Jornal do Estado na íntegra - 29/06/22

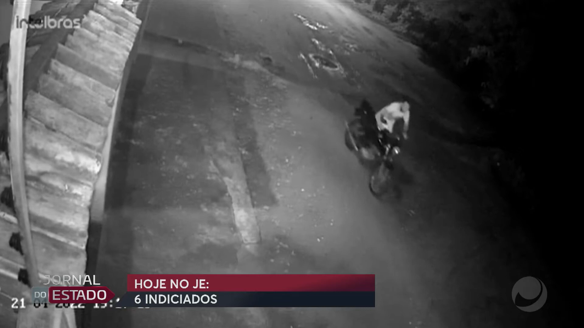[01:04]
Ele foi abordado por aqueles indivíduos que estavam ali à noite no tabuleiro dos Martins. E aí aquelas pessoas fizeram uma espécie de tribunal, fizeram um julgamento e decidiram executar a vítima.
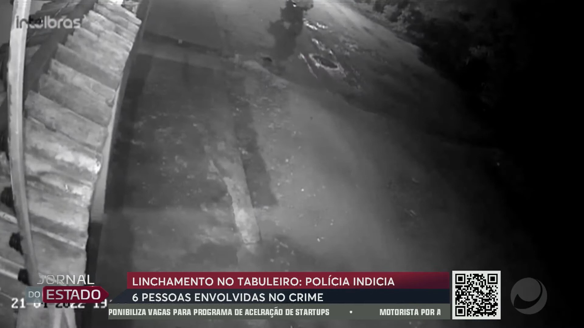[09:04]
analisar com bastante cautela aquele vídeo e identificar cada um daqueles indivíduos que participaram daquele linchamento. Nós identificamos seis pessoas que participaram do homicídio e todos eles estão sendo indiciados pelo crime de homicídio qualificado.
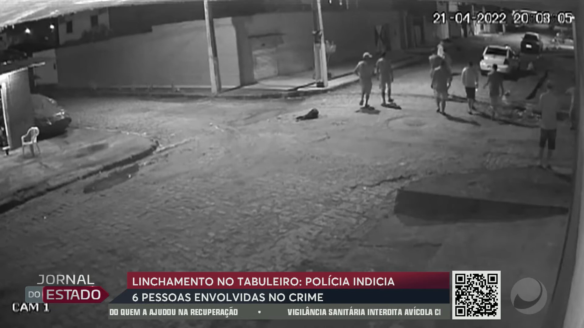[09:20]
José Williams da Silva Mendonça Júnior, de 21 anos, ele havia cometido um furto de uma motocicleta momentos antes, quanto tempo antes dele ser linchado, doutor?
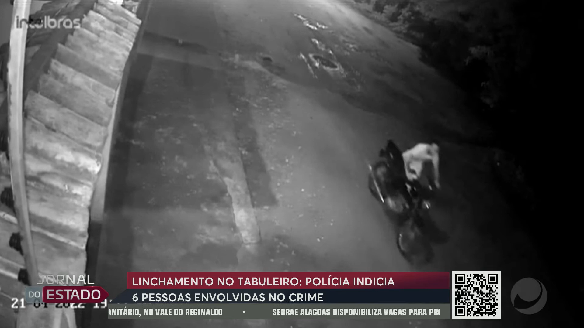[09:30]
Olha, ele foi flagrado por populares, por essas pessoas, levando essa moto, né? Então, as pessoas observaram, tinha uma pessoa que tinha falado que ele estava roubando a moto ali na rua, ele foi abordado por aqueles indivíduos que estavam ali à noite, no tabuleiro dos Martins, e aí aquelas pessoas fizeram uma espécie de tribunal, fizeram um julgamento e decidiram executar a vítima, né? Então, eles, através dessa decisão,